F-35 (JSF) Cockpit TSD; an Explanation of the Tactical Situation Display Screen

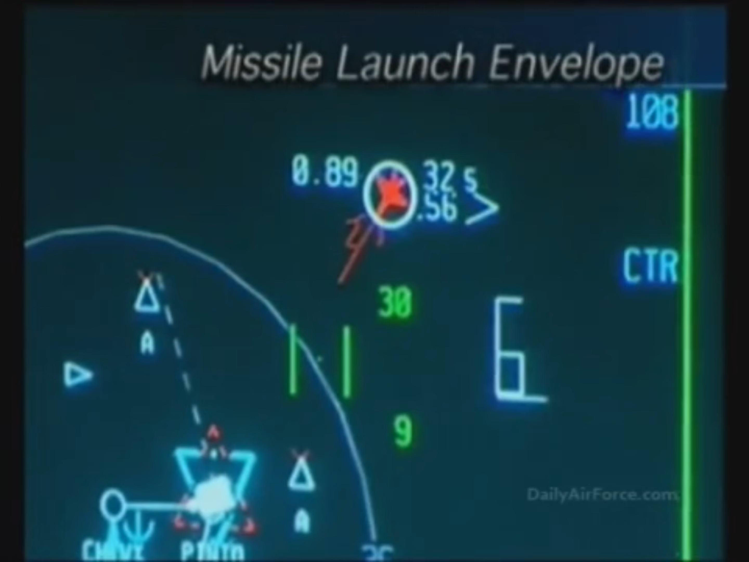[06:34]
The missile launch envelope, or MLE, is shown on the display indicating the range
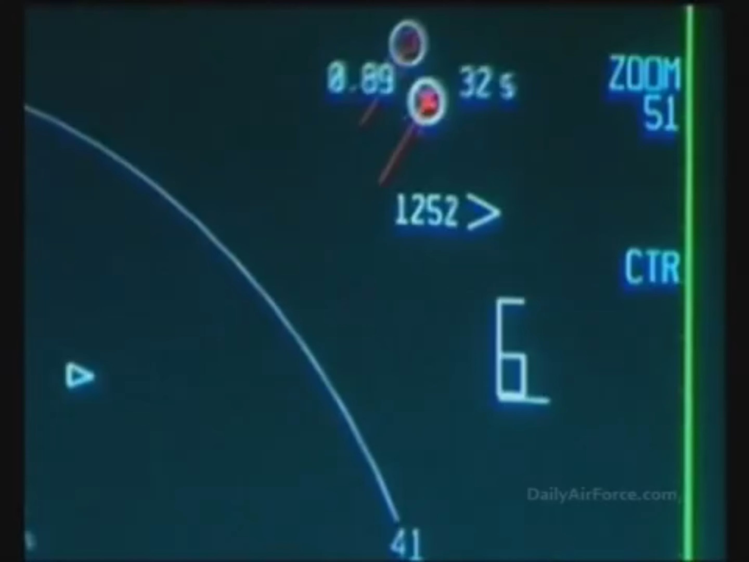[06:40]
for firing the medium-range missiles at the approaching enemy aircraft. The pilot launches the first and second missiles at the SU-27s.
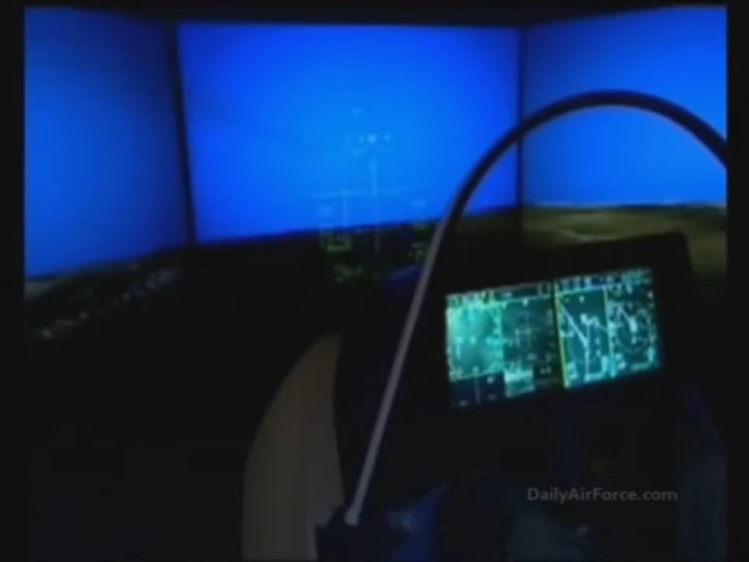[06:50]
A line on the display connects the missiles to the enemy aircraft.
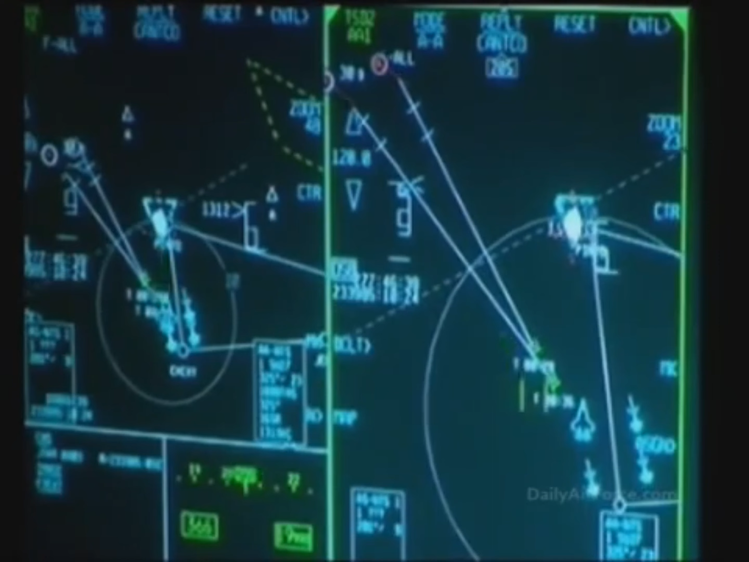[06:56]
Zooming in helps track the missile flight path toward the hostile aircraft, indicating the flight time in seconds.
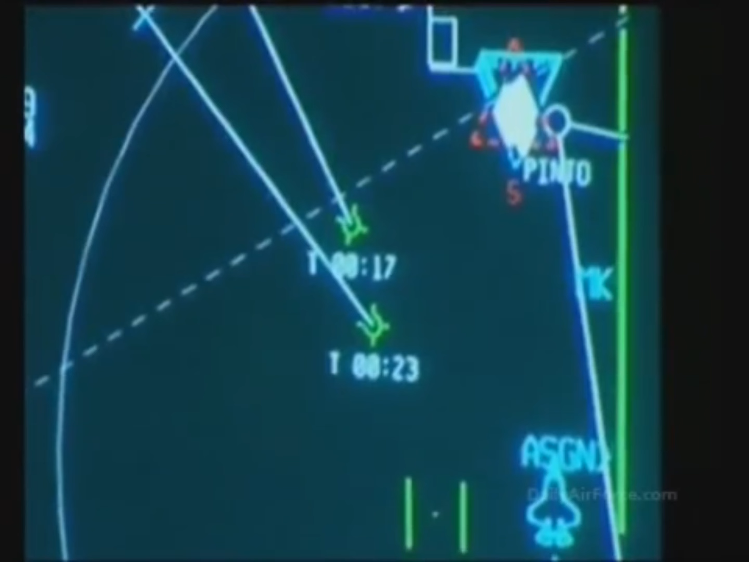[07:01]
Explosions are indicated on the targeting FLIR and the DAS, confirming the destruction of the enemy aircraft.